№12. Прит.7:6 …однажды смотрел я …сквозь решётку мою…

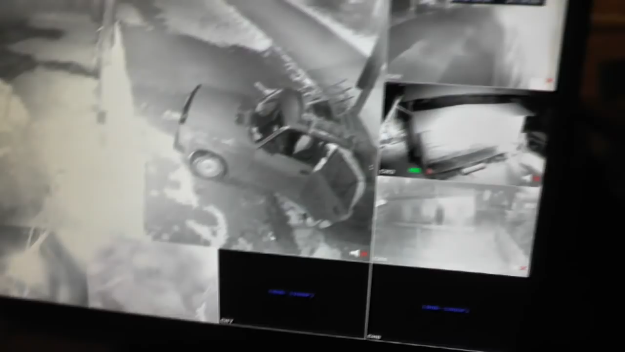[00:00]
Ночью кто-то подъехал к дверям, к воротам.
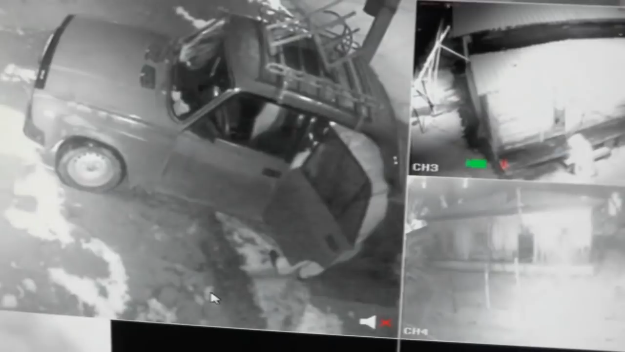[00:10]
Копаются в машине. У нас из дома кто-то выходит. Да, это там Владимир. Кто же это там?
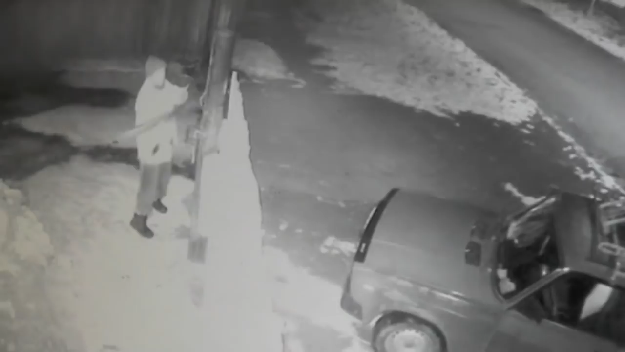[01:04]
Открывает калитку. О, какое дело-то. О, гостей-то сколько понашло. А что тут узнаешь? Вот у Никиты так увели велосипед. Ну, наружу наблюдение. Ни лица не видать, ничего. Статуя. Тут никто не найдет. Ни номер. Вот они где.
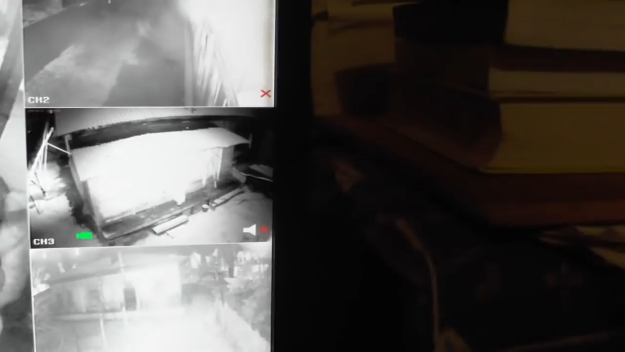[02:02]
идет. Еще-то чуть-чуть видать. Надежда Васильевна или она там. Вот так. У Никиты там видно, как кто-то подходит, отстегивает велосипед, садится и уезжает. Украли у него велосипед.
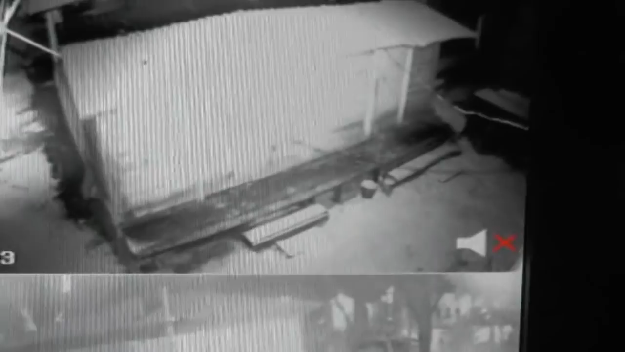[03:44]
Ну, у нас на крыльце никого не видать. Здесь уже закрыто все. Вот она видно. Похоже, машина тронулась.
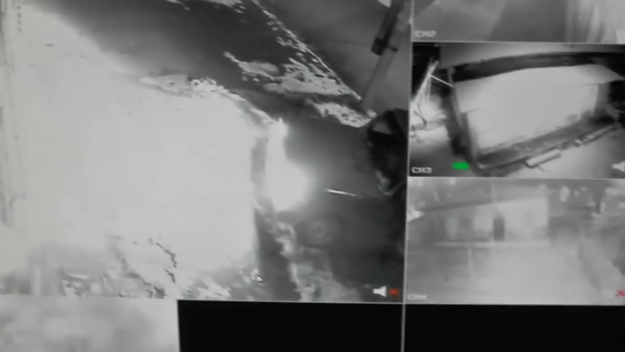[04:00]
Уходит. Ну вот так. Ночь темно, совершенно темно. И вот так все видать. Освещает. А днем-то как на ладони. Он там развернулся, видать. Вот, поехал. Все.
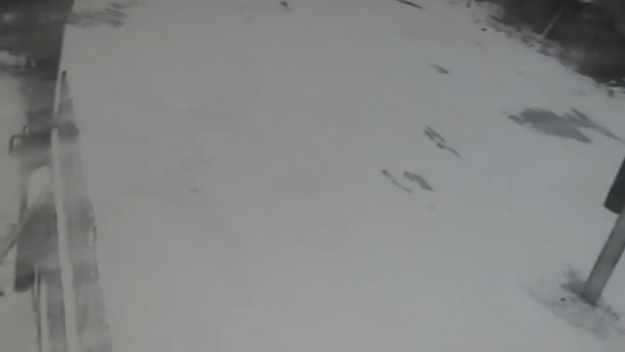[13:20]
Там кошки бегают. Вот они, видишь, отсюда даже вижу, что кошка пошла черная.